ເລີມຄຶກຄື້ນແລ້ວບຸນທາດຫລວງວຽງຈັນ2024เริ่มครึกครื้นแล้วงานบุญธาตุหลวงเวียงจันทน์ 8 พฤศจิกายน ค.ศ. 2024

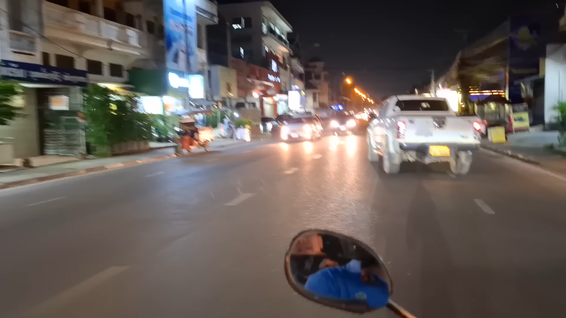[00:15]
เบิ่งการสัญจรอยู่ถนนอาเซียนไปเลย
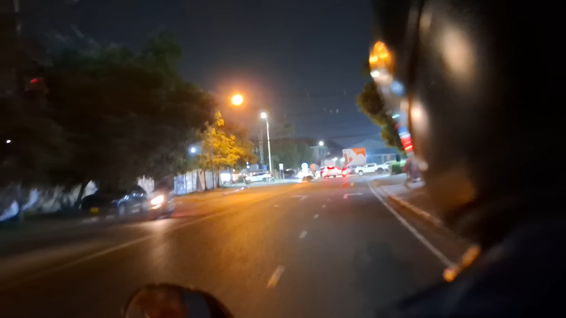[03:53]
เลี้ยวขวาเลี้ยวขวาไปประตูไซเลี้ยวไซเราไปท่าหลวงอันนี้มันต่อประตูไซมาเลย
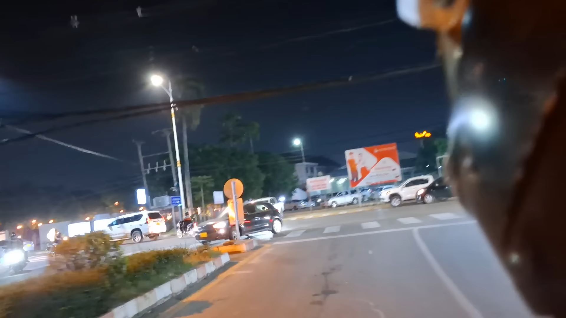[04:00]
นี่เป็นถนนเส้าสามสิงหาได้มีไปเดียรอรถเลยรถมาแล้วก็ไปได้
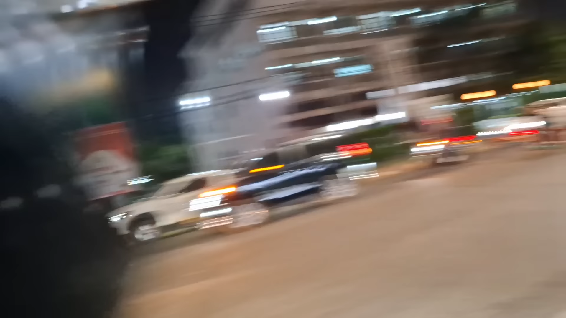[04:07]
นี่เด็ดแล้วก็ไปเลยเลยไปเลย
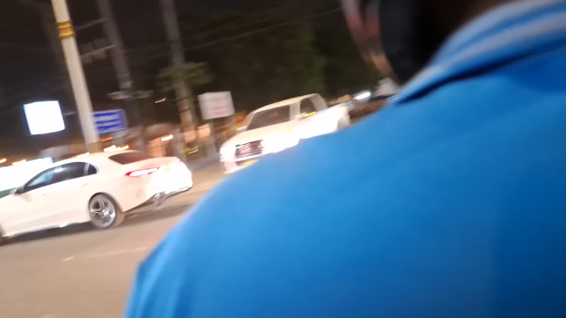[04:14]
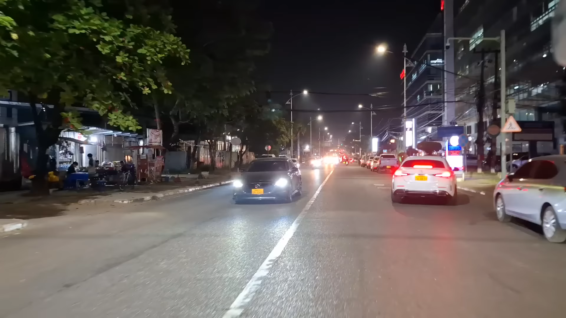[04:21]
บรรยากาศทุกคนการสัญจรอยู่ถนนเส้าสามสิงหา